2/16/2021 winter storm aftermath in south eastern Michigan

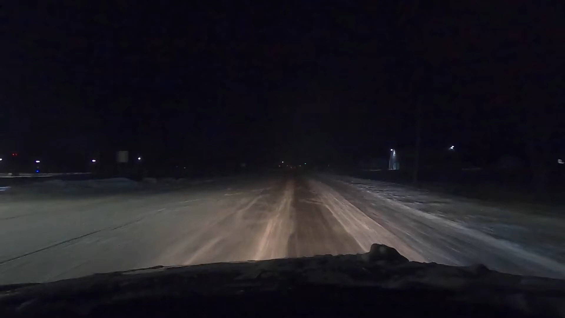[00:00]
morning folks I'm out here in Adrian right now just after the snowstorm roads are plowed but they're not treated with salt very slippery situation here it's quarter to five in the morning temperatures 12 degrees that's what the car says anyway